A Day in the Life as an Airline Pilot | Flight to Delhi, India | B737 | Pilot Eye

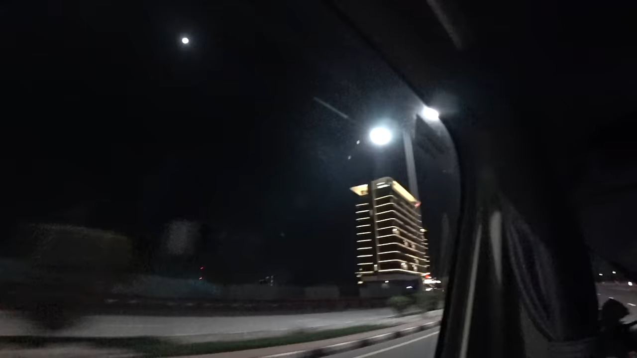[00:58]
Our hotel, and the sleep was not so good,
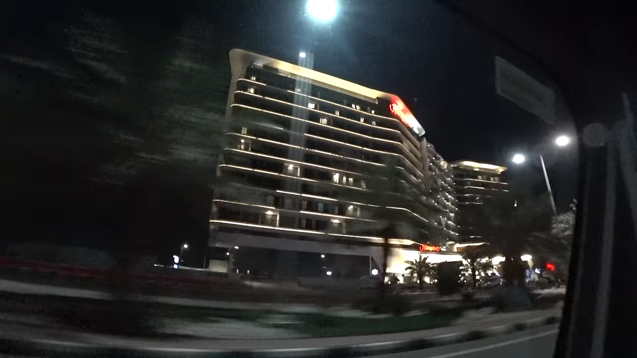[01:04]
my friends, because on this road there are many some sort of street races or something with loud exhaust, and on that side there are crazy Russian tourists screaming all the night.
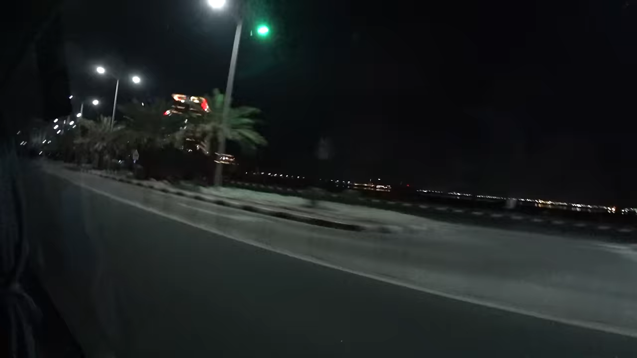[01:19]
Oh yeah, not a good place to spend with your the time with your family.
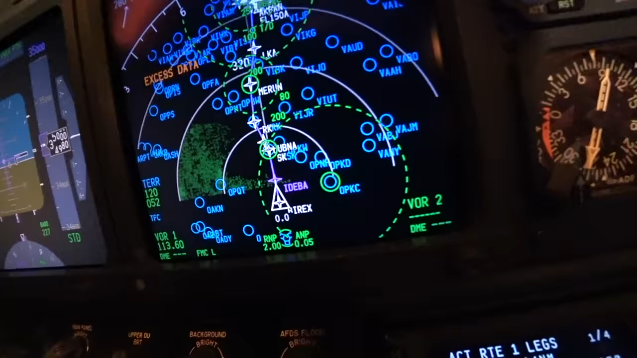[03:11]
it's Oscar Papa Kilo Charlie, and soon we're gonna cross, not soon, but I think in around 30 minutes we're gonna cross the border with India, and there is our destination airfield.